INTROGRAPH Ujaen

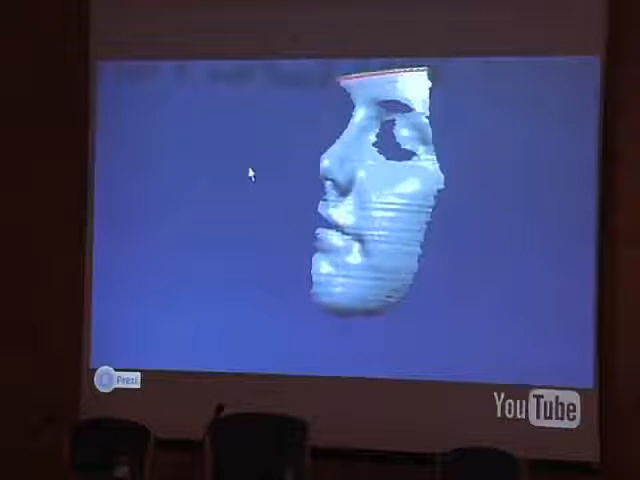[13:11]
El grupo Informática Gráfica y Geomática cuenta con diversos tipos de escáner 3D, tanto manuales como fijos,